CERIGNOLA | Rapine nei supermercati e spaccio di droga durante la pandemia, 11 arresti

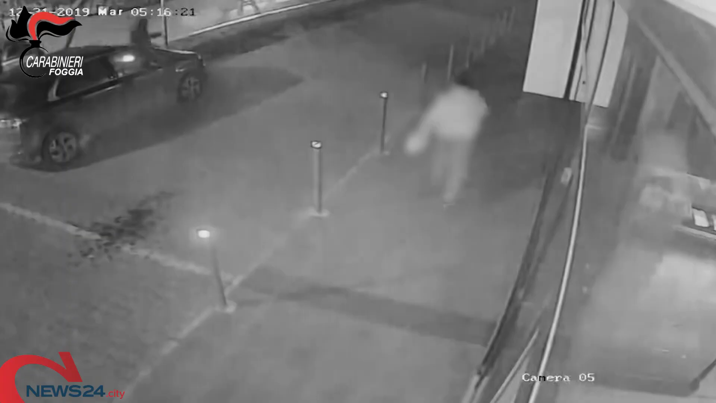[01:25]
Con i volti coperti da passamontagna, i rapinatori entravano in azione al momento dell'apertura o della chiusura dell'attività commerciale.